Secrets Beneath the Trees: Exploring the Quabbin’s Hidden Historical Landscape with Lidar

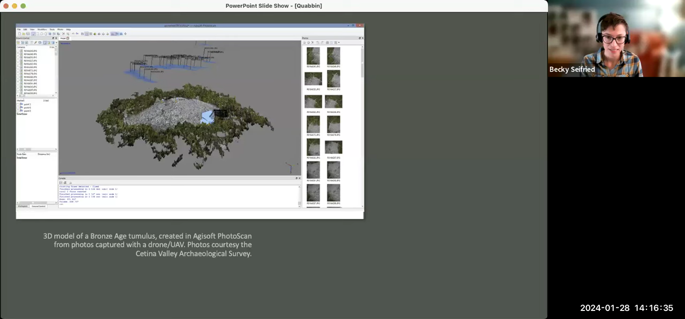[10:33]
It changed names. And this allows you to create 3D models using just a bunch of aerial photos that you capture from a drone. So it stitches these photos together. It figures out, you know, what areas of this site are lower and which are higher. This is just an aerial looking straight down view of that 3D model. But already we can see the problem that trees pose. So if somebody were to go to Dana Town Common and try to capture aerial photos from a drone, the number of trees in that area are going to make it really hard for a program like this to create an accurate 3D model.
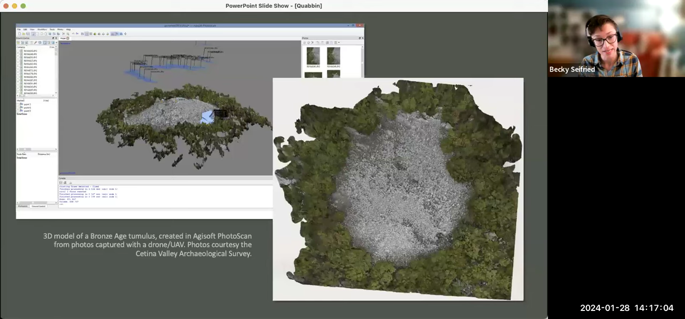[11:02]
So I've already kind of given away the punchline of why the Quabbin is not so great if you're an archaeologist trying to study the past landscape there.
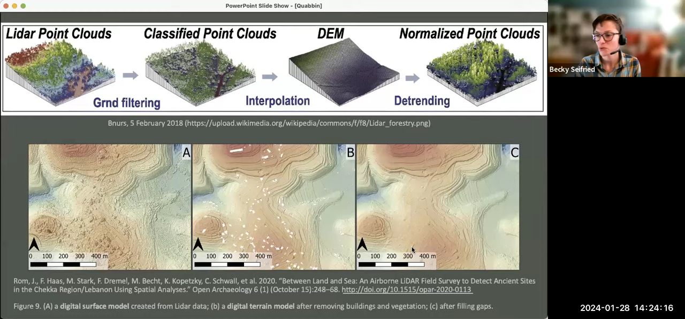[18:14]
This is how we're able to strip the trees from the data that we collect with lidar and create a representation of that ground surface as if there were no trees there at all. So one more example from another publication is showing you an image taken. This is just an aerial photo on the left taken of a medieval fort in Italy. And you can see, you know, maybe if you look real closely, you can see there seems to be some kind of bump in the middle. But when we look at that same area with the lidar data, it becomes very clear that we are seeing a fort that has a defined kind of perimeter wall around it. So this is just representing or illustrating the power of lidar to help us see beneath the trees.
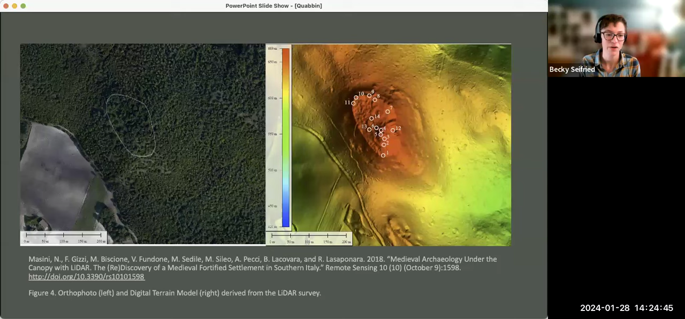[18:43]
This is an image taken of the Dana town. Well, it's not the town common, but it's somewhere near the area of the Dana town common. So on the left is the basic standard Google imagery of this area. So we can see right down the middle of the image is a straight line and also cutting across the kind of horizontally.
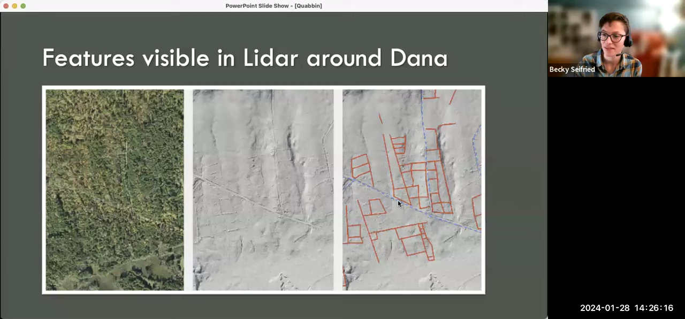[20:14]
And so a student traced the road cuts with a blue dashed line and all of the raised stone walls with the red solid line. So you might be wondering at this point, how do I get lidar data?
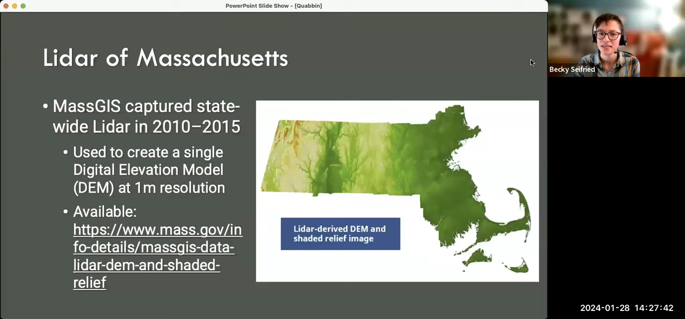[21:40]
And this is a picture of that digital elevation model of the whole state. MassGIS is now capturing updated imagery.
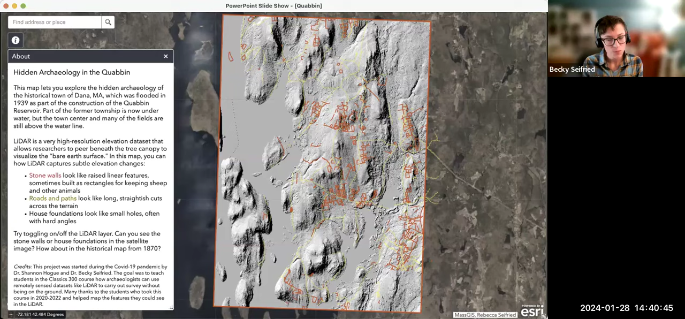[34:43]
And we can see in this map that everything in red is a stone wall that the students digitized and everything in yellow is a road or path that they thought looked like a straight line cutting across the terrain. It is also possible to see house foundations, but we did not ask the students to digitize those. So I'm now going to play another video where I'm just doing, again, a screenshot showing me navigating this app to help you get familiar with it.
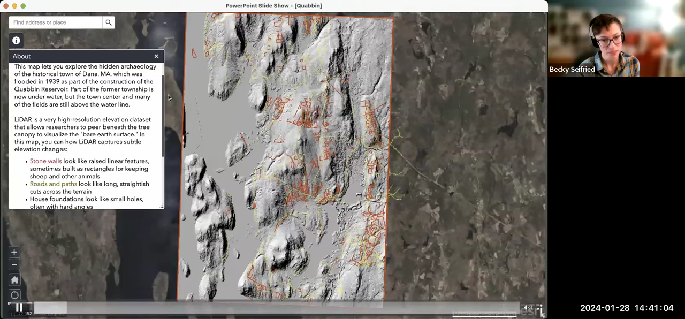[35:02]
If you click, you can read that information that we just saw in the screenshot. And then you can X out of it. The next item is the legend, just to give you a sense of what we're looking at.
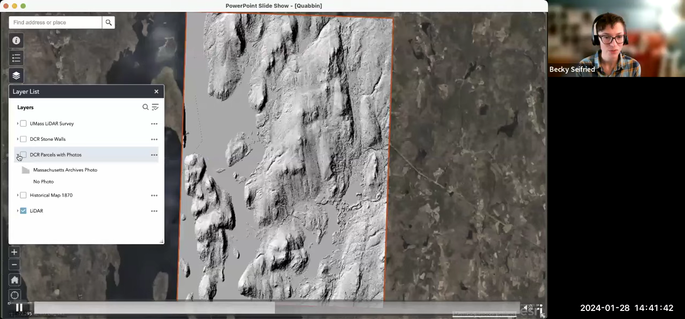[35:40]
And I also have the historical map as a layer that you can toggle on and off.
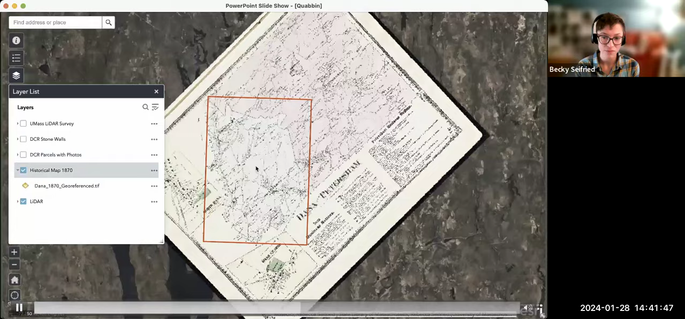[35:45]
This map has been geo-referenced. So it's in the right, you know, area in space.
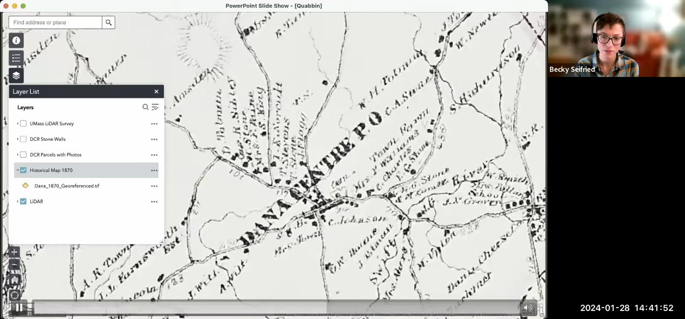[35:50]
So as you zoom in, you can turn that on and off and see what was marked on the map versus what you can see in the light art today.
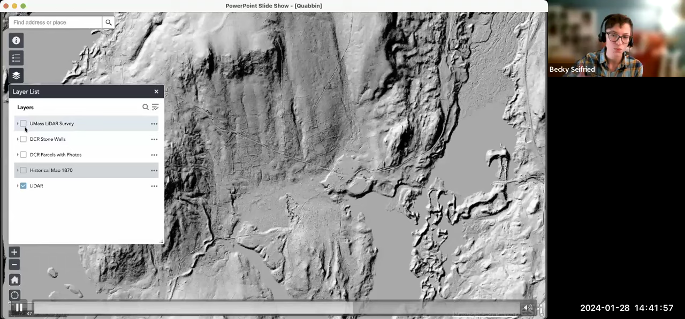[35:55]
All right. That was my video. It's still going. What else am I going to show? Oh, and there's also a swipe option. You can turn on the swipe button, which allows you to basically swipe whatever layer is selected. So right now, LIDAR is selected.
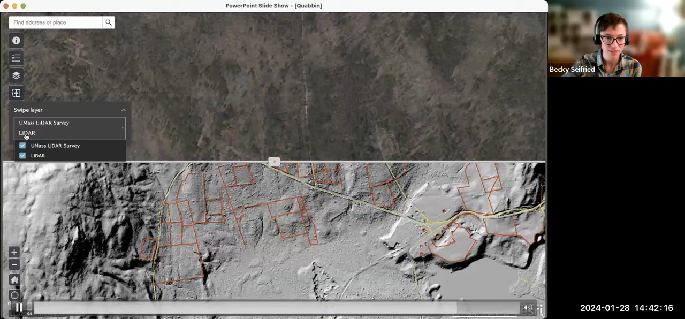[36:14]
If I check UMass LIDAR survey as well, then it will also control what the students digitized. And you can turn that on and off so you can practice. See if you can identify the same stone walls that the students did, or maybe you see more that they missed, which is likely.